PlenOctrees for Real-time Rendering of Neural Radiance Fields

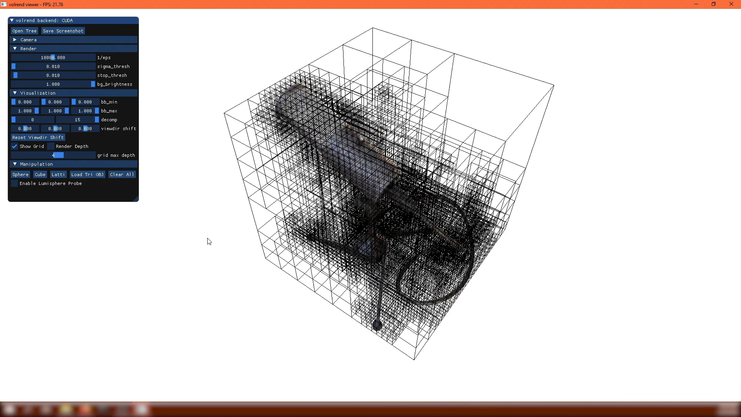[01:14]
Or render the depth map to see the geometric detail. We are also able to view forward-facing and 360 real scenes from Nerf.